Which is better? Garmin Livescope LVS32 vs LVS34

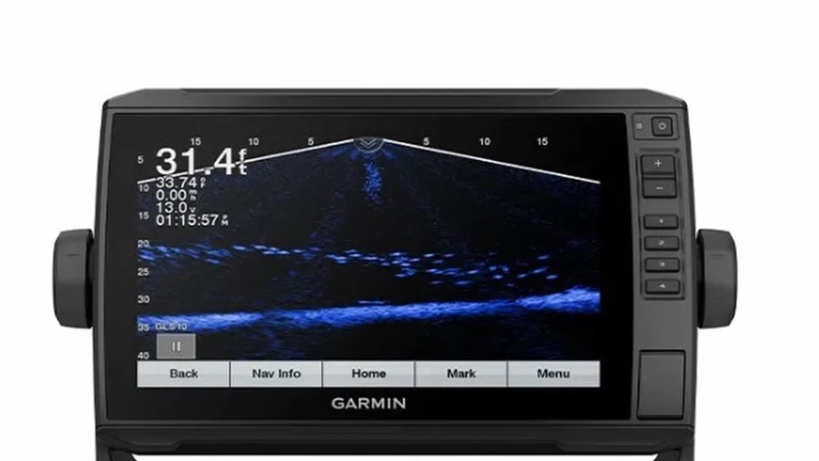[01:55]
On screen: depth 31.4 ft
I actually have this on a mount, it just kind of loosens up and I can kind of tilt it to perspective mode if I need to.
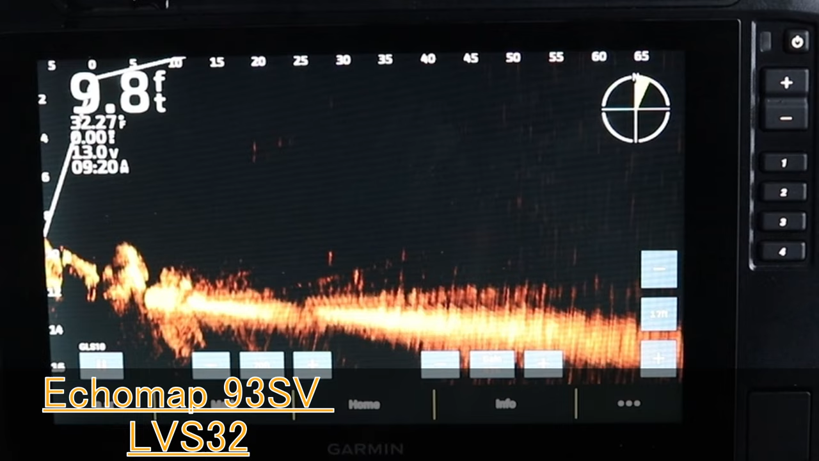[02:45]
On screen: depth 9.8 ft
Okay, so this is my first minnow. I actually added a weight to it to show up a little bit better on the screen. And then I didn't drill it exactly straight, let's see if I can find it right here.
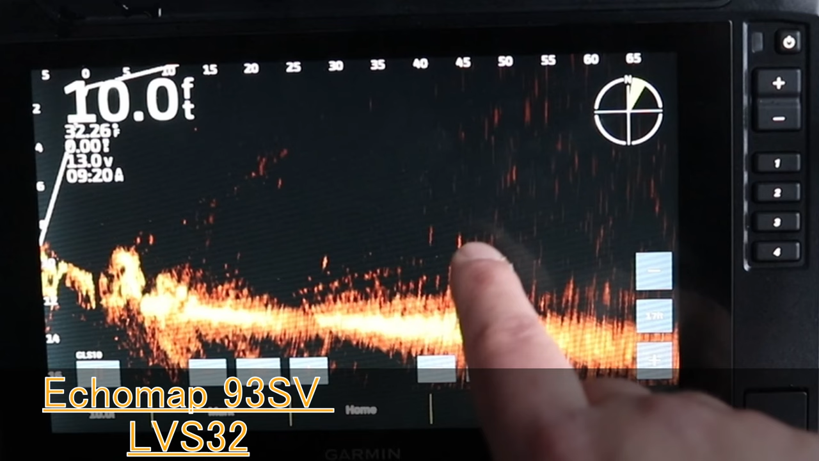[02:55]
On screen: depth 10.0 ft
Right there is my furthest out rod,
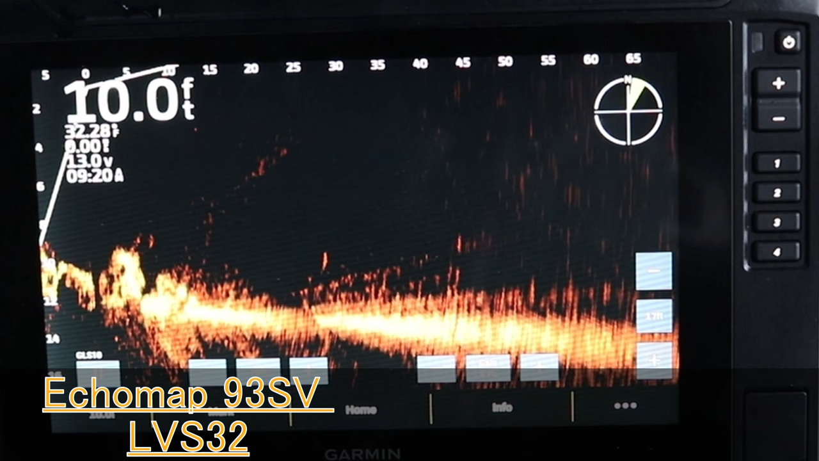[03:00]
On screen: depth 10.0 ft
it's about 50 feet, close to about that 45-50 foot mark. So this is the LVS32 transducer with the brand new Garmin Ecomap 93SV UHD Gen 2 screen. So that's what this is showing you here. For those people asking, you know, should I go with the 32 transducer if I can find it on sale for around that $1,000 price point and then go with a 9-inch screen, it's a great combo.
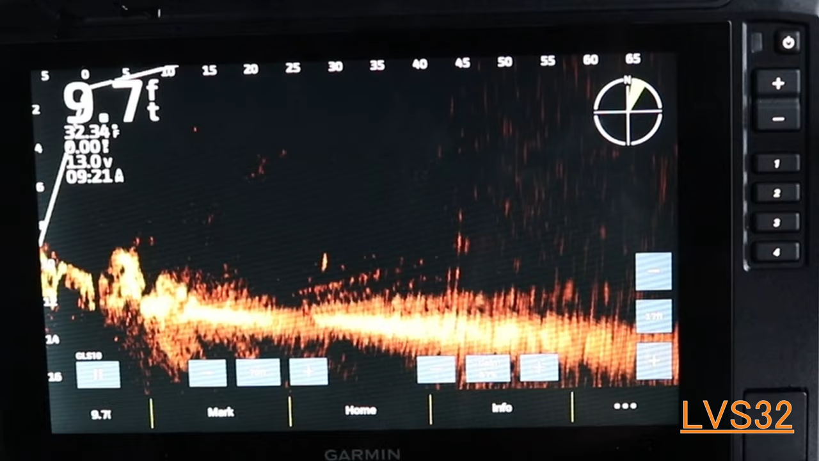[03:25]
On screen: depth 9.7 ft
I used it on my boat and ice fishing for a number of years. It's probably the hottest selling combo that Garmin has.
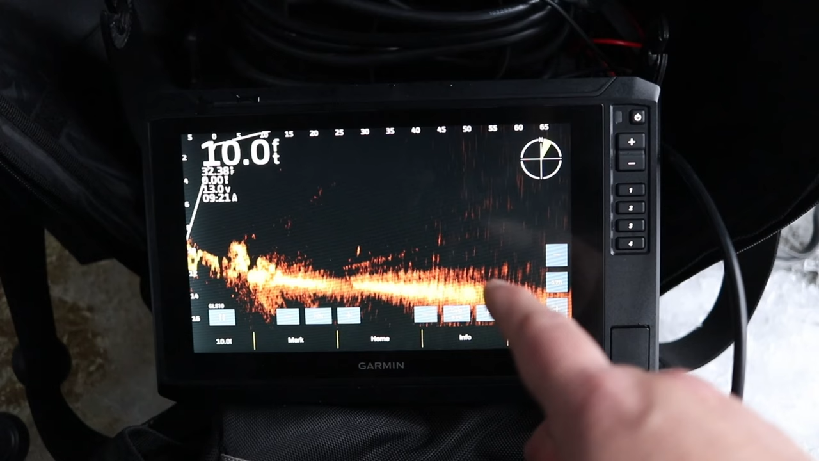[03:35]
On screen: depth 10.0 ft
And this new Gen 2 screen has actually got the same screen resolution as a bigger screen like this.
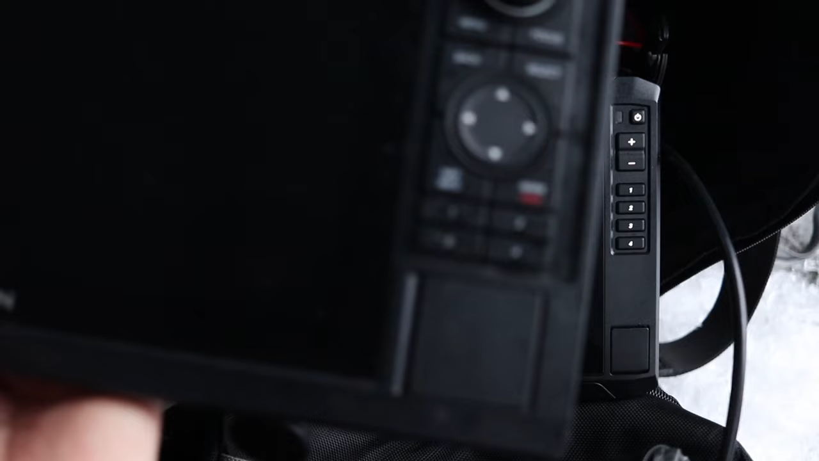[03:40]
This is the GPSMAP 1042XSV and
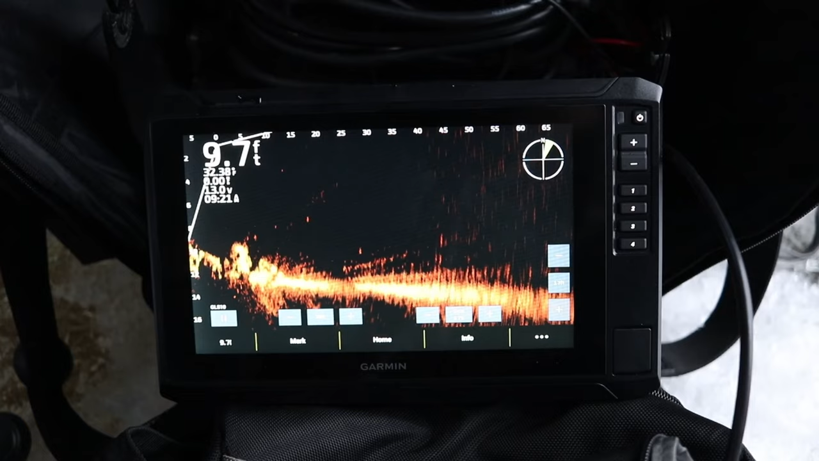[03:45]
On screen: depth 9.7 ft
it's got the exact same screen resolution for their second gen units. The Garmin Ecomap, the Gen 1s, they have slightly lower resolution.
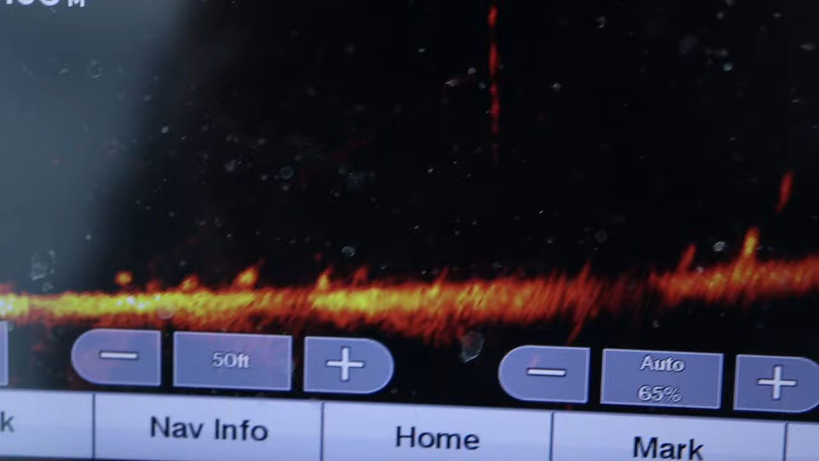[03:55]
So if you're between getting a first generation Ecomap with
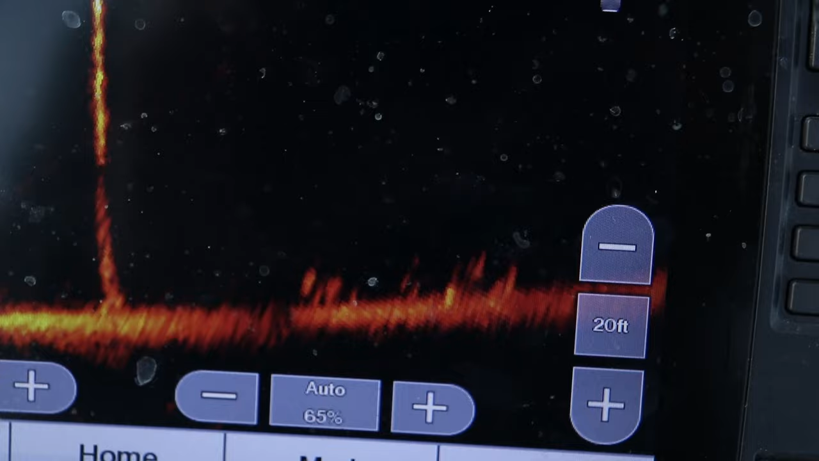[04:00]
maybe that GT54 transducer package and then the LiveScope screen,
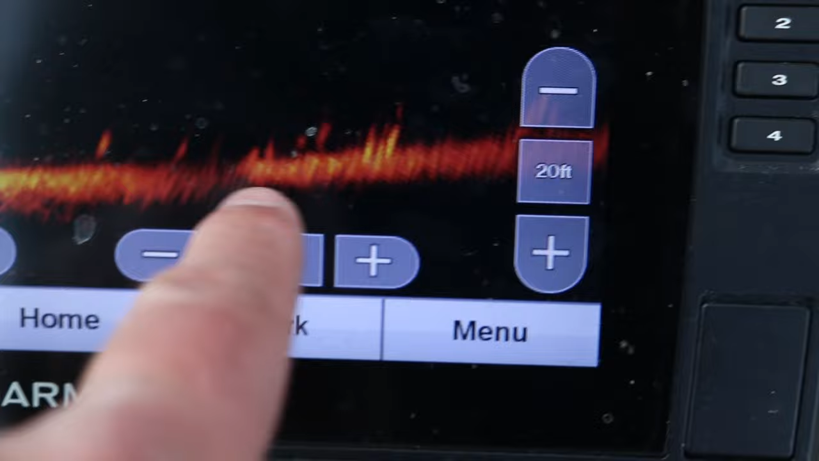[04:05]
still a great option if you want an all water package for side view, down view, 2D sonar and then be able to link it up with your LiveScope unit. But if you're looking for more of a designated screen and something that doesn't want to break the bank, I highly recommend this Garmin Ecomap UHD 2 screen. Same resolution as these bigger 10 inch screens. As you can see, we're starting to get out, once we get out to like the 50-55, this LVS32 transducer, it starts to get, you know, the shallower water kind of hurts it.